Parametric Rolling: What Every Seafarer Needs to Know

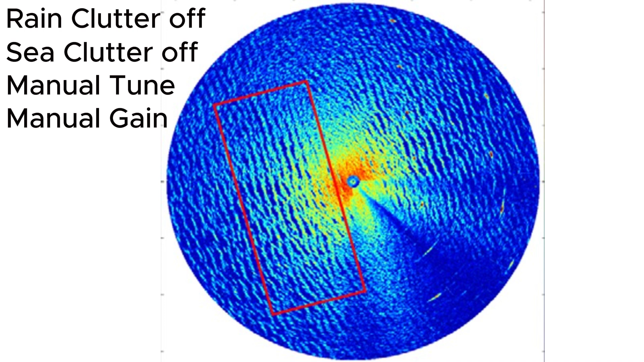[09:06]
The wavelength is determined by visual observation in comparison with the ship length and at night by observing the X-band radar on small-scale and manual settings.